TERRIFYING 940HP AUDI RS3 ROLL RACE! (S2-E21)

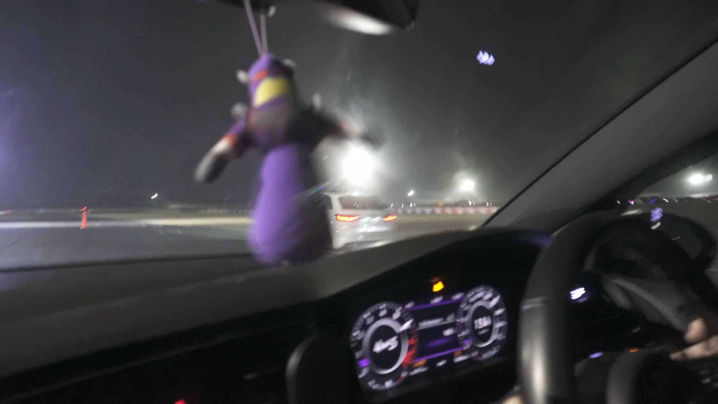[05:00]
Yep. Stop. Oh. I got you. I got you.
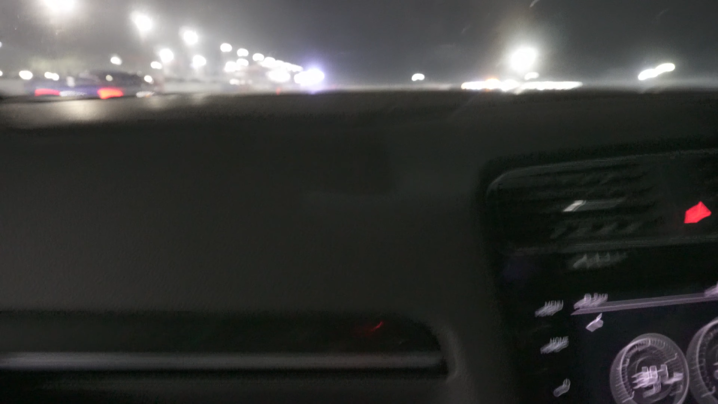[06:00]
He jumped you. He jumped you. What a sad guy. A little S14 here Lance.